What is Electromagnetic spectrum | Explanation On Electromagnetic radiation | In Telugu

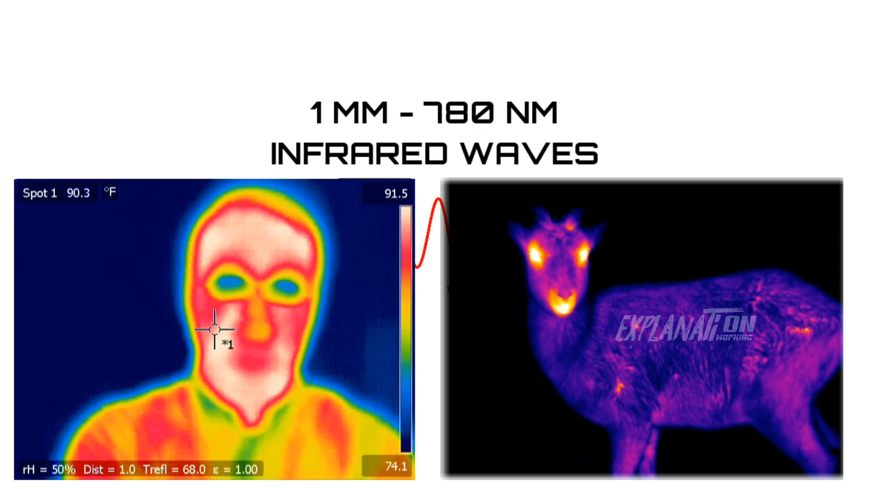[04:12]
On screen: spot 90.3°F
कनिपट्ट्टूं कोसम thermal imaging cameras न यूश्च चास्तार इव क्यामरास अन्मरस नोंड़ वोच्च रेडियस अन्नी अन्टे